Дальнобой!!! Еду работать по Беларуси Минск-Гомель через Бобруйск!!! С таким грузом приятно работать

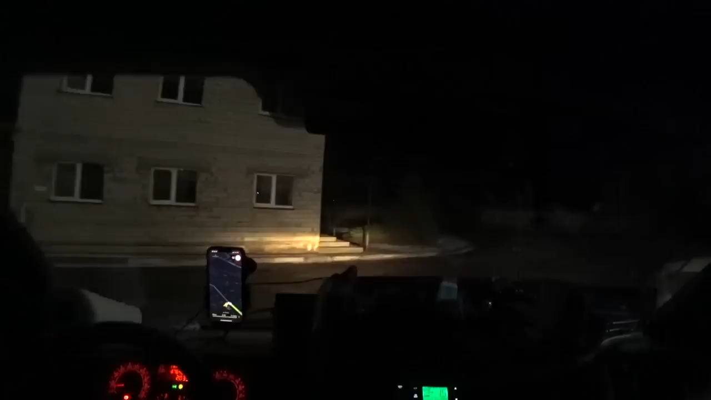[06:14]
все правильно это город бобруськ решила проехать через него а вот сюда вот я
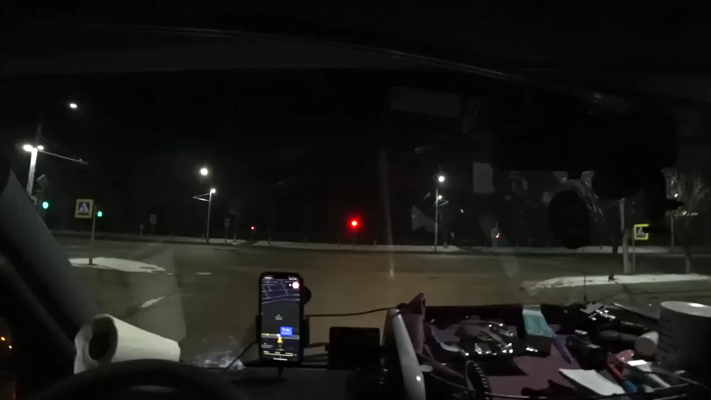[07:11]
чисто транзитом проходим так что заехал на лукойл почему потому что заправил это солярышки у вебасту хотел вам сейчас еще вот все равно за бобруськ выйду надо будет остановиться перекачаться и заодно вам немножко наверно поснимаю как вчера там бачок как бы сделали то же так что как-то вот так почему по навигатору еду потому что
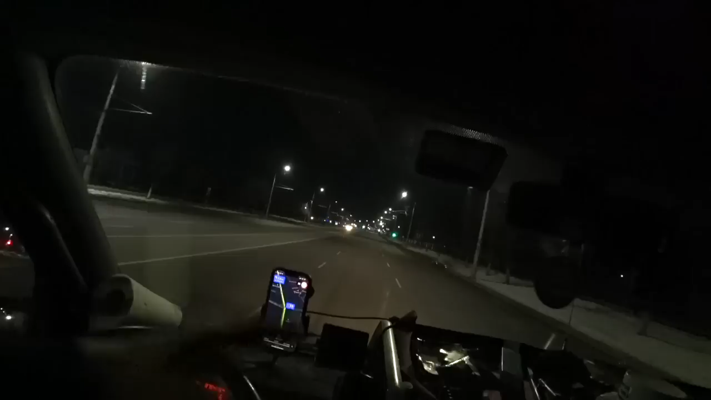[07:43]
не помню вроде как тут все время до т-образного налево и все и по прямой и туда до объездной вроде было так но как говорится зачем думать если вот есть она за тебя подумает увидите блин у светофоров много тут хоть и по прямой светофоров много на 2 уже на 3 красных постоял но это все про время если говорить
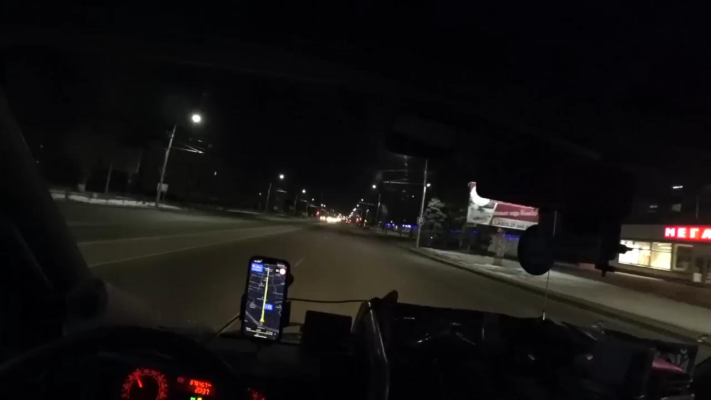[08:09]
как всегда жалко 1 это времени хотелось еще что-нибудь покушать я уже сижу он какие-то купил эти как они чипсы мясные или что вот сижу закусывая ими скажем так копеечка копеечка вкусные магазины проезжая проценты видите нарисованы проценты значит это